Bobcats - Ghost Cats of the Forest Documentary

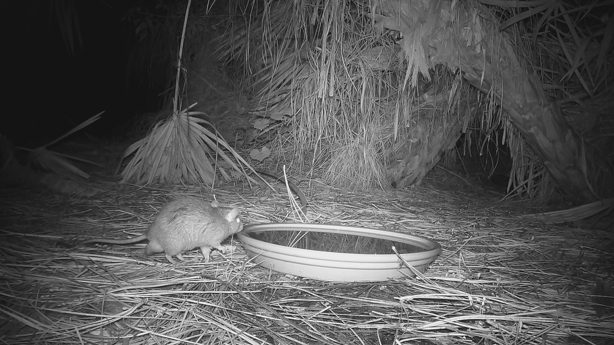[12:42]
Without the cats, invasive rats would run rampant, and rats actually are death to ground nesting birds, relentlessly hunting out nests and eating eggs and nestlings on the ground.